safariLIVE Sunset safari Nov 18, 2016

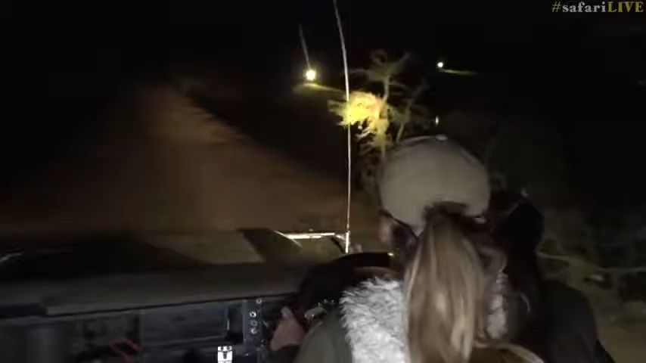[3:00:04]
I haven't got one specific thing. And of course the warm weather and the days at the beach. That's also quite nice. And we just come up on the dam wall again. I just wanted to have a look in this drainage to see if we can see anything.